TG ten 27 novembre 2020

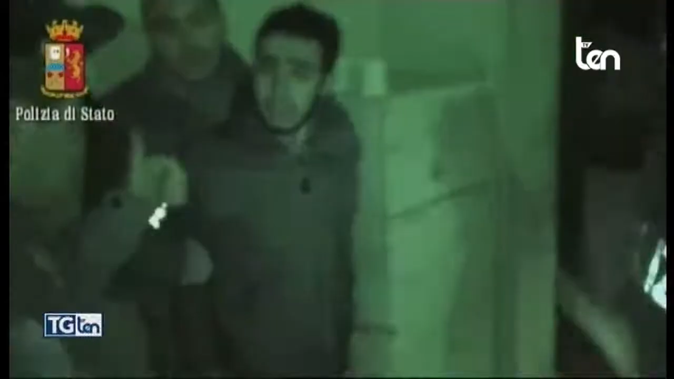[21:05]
Vi ricordate l'arresto di quest'uomo marocchino nel 2016 a Luzzi in provincia di Cosenza?